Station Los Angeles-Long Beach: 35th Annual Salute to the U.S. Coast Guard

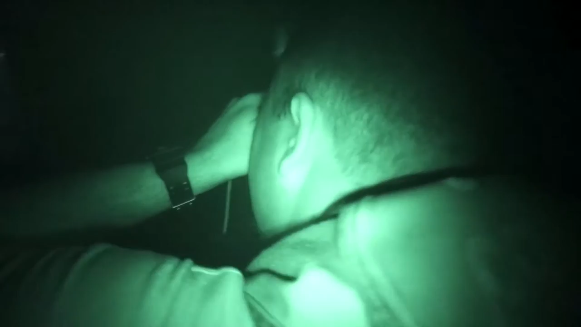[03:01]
We had guys looking out off both sides, kind of trying to figure out where he was, calling out to him.
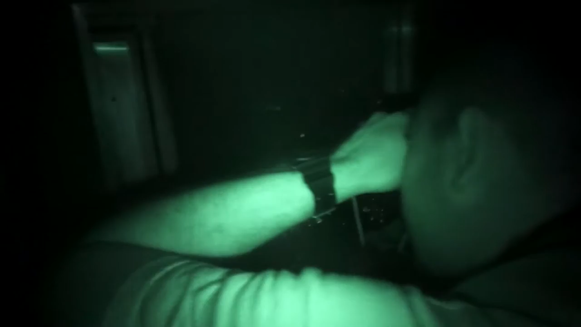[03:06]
And then that's when they heard more water splashing and a faint whistle.